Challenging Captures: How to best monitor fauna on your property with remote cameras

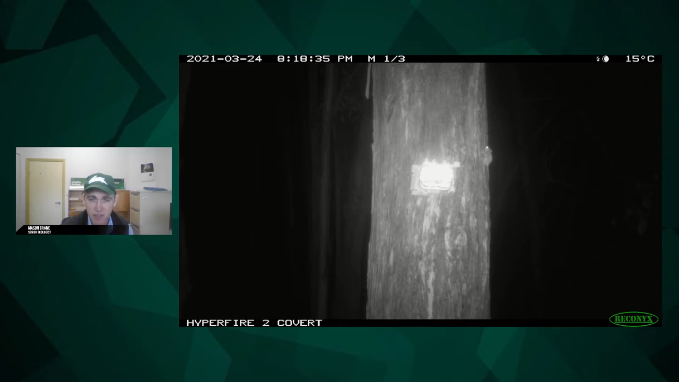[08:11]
This is a picture here of a feather-tailed glider, and all the tree camera trapping that I've done, we rarely pick these up. Well, actually, this is the first one. And I do wonder if the only reason we picked it up was that it was on the edge of this tree, because it's very likely that the tree could have been a very similar temperature to the animal itself, so it didn't set off the sensor. So it's just something to keep in mind, particularly if you're looking at birds and small mammals.
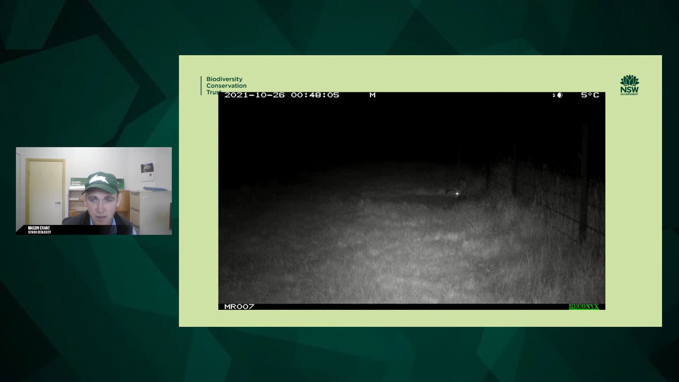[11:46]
This is just an example of a video of a fox checking out a rabbit burrow.
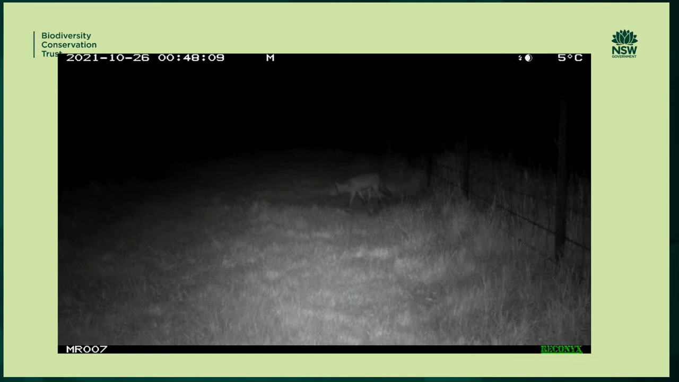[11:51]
So this was set on a rabbit burrow just out in the Riverina here. There was a few rabbits getting around, but since the fox arrived, they've taken off.
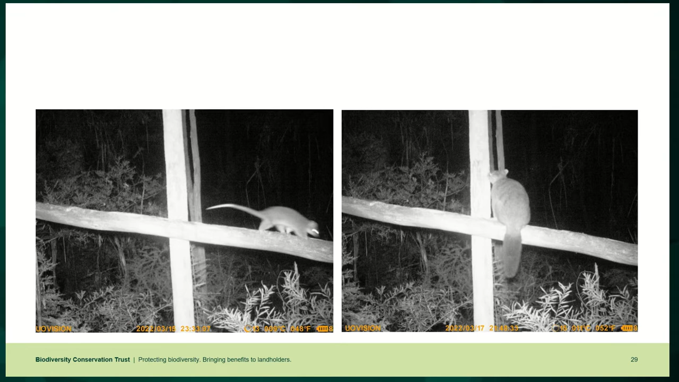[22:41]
And I'll talk a bit about that later, because often things, if they move a bit quicker than that, you'll just get bum shots, just get a tail or a rump. I did put some honey on this tree as well as a bit of an attractant. Now that can be a good thing and sometimes it can be a bit of a pain. So you can see the animal on the right there is a mountain brush-tailed possum. He probably uses that track as well, but he found the honey and he didn't leave it.
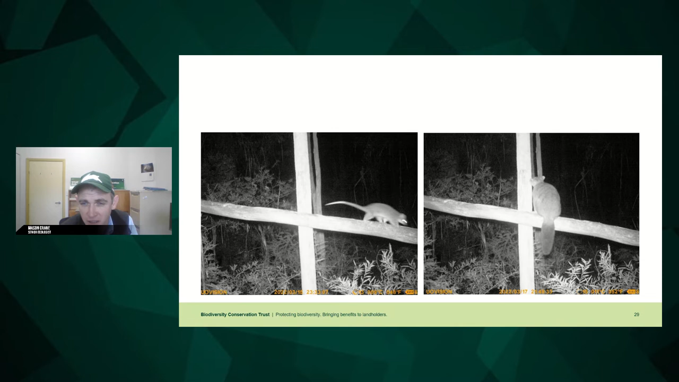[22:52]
He was there for a couple of days until all that honey was gone. You can tell he's a mountain brush-tailed possum by his sort of a bit more robust. And he got a bit of a rounder leaf than the common brush tail. So he hung around for a bit and probably while he was there scared a lot of other things away that might have used it.
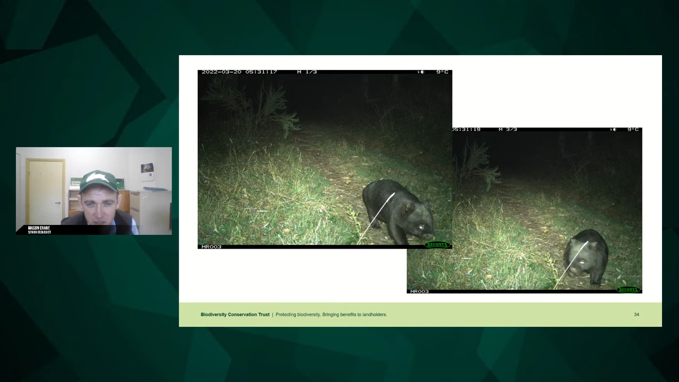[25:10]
So if he had it across the track, you might only got his rump or missed him altogether. So that's a good reason to be looking up and down tracks when you set your camera.
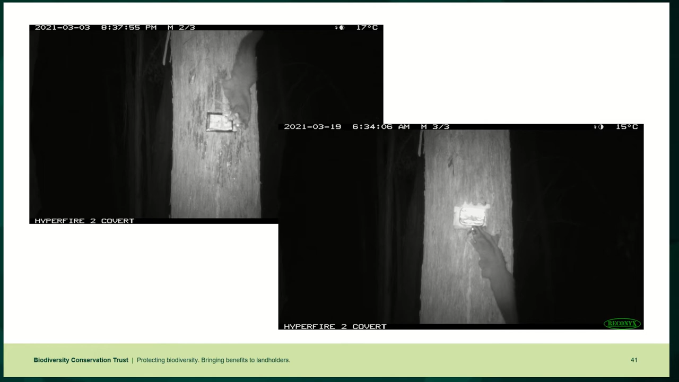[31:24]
around the sardine box. And 16 days later, the glider come back again. And you can see there's no honey left. And the tin's still there, but he's still interested in that tin. I don't think it would be very... the smell wouldn't have been great by then, but he must have thought it was of interest.